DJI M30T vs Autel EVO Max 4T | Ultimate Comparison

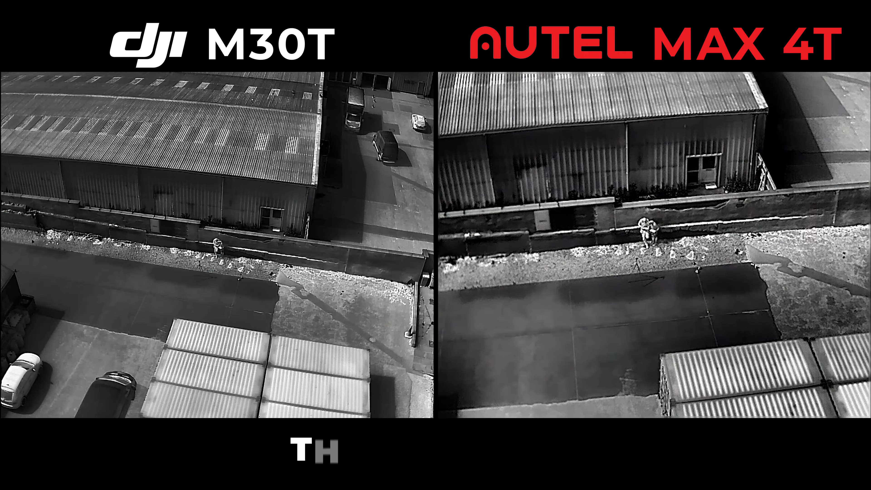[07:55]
Moving on to the thermal lenses and as you can see the M30T's lens is a bit wider and I'm just
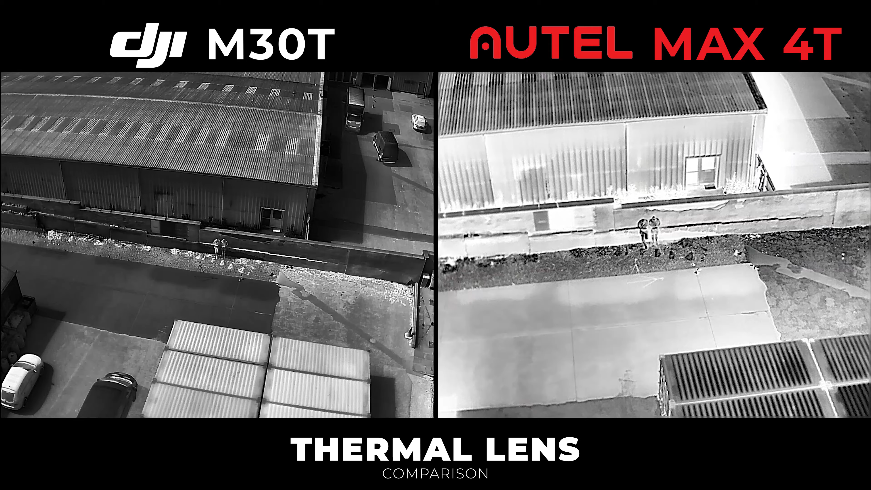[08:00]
showing it in black hot and now white hot here for a bit of
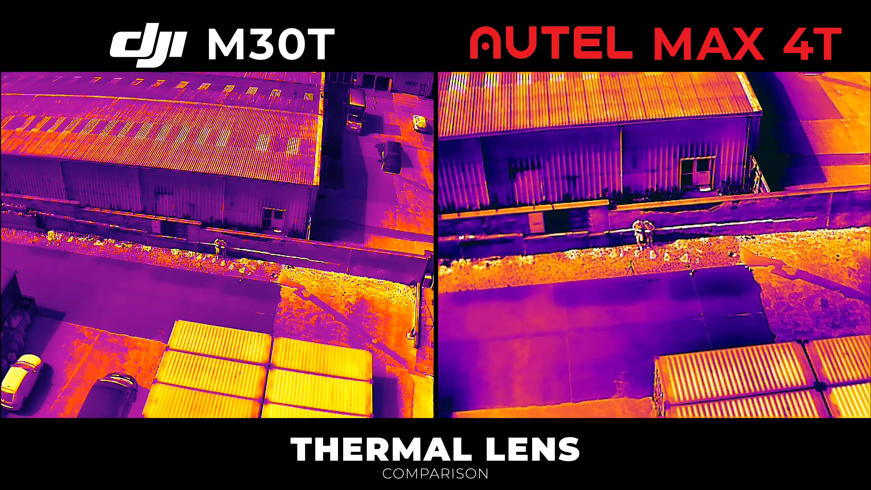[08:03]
comparison and then finally we'll move to iron bow and see how these thermal cameras hold up as we slowly zoom in and
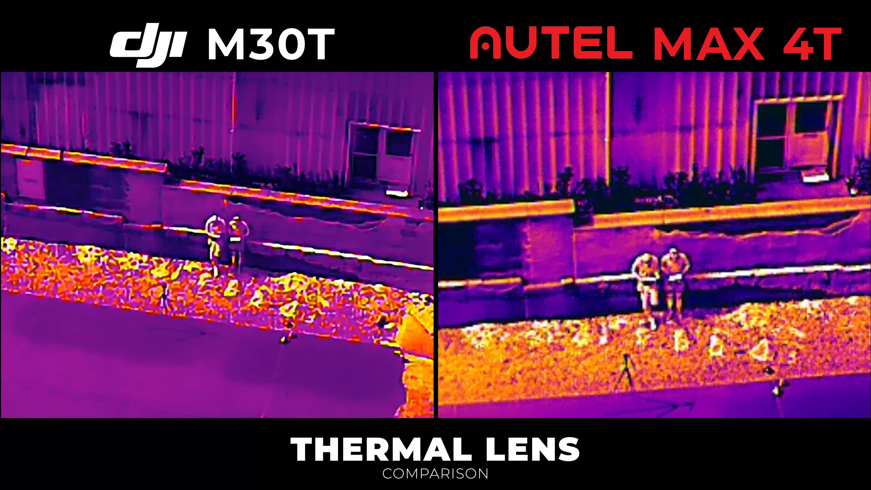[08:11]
for me I think the Autel wins this it's just you can see a bit more quality and you can make the two people obviously us two that are operating
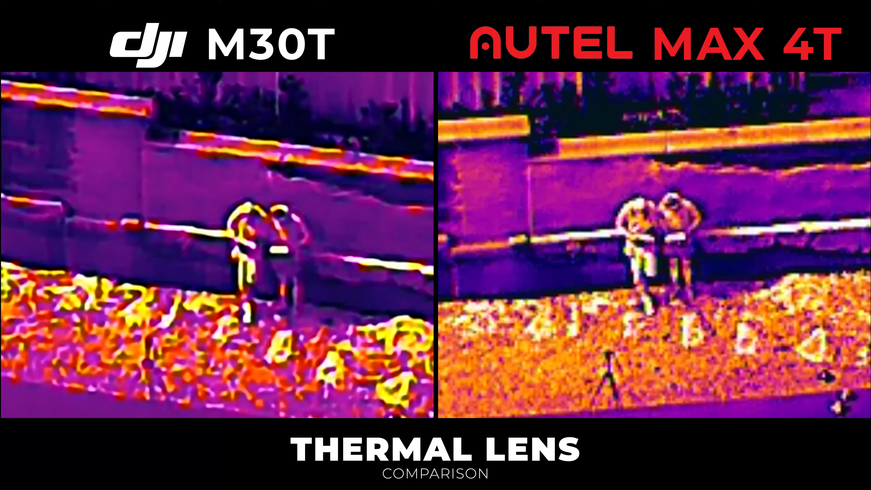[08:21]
the drones out a lot better than the M30T and it's not as blurry so a definite win on the thermal lens there despite what it said on paper.
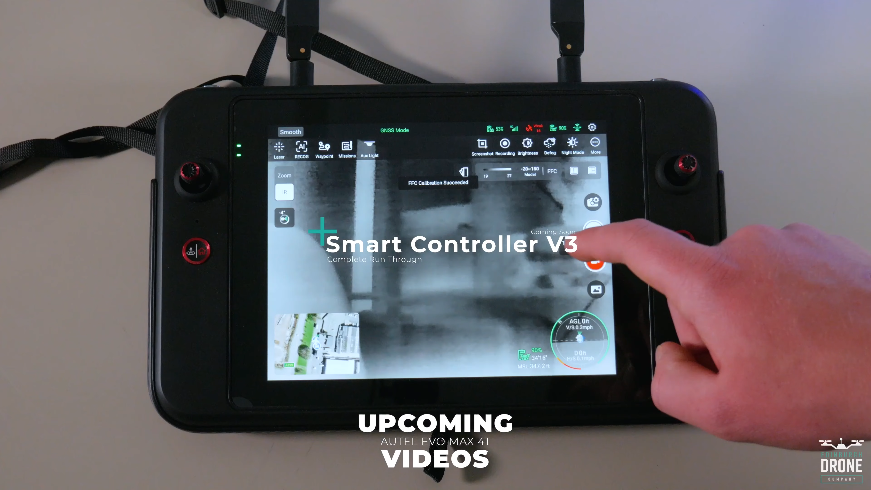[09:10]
touchscreen for any specific controls of the craft and settings you may need.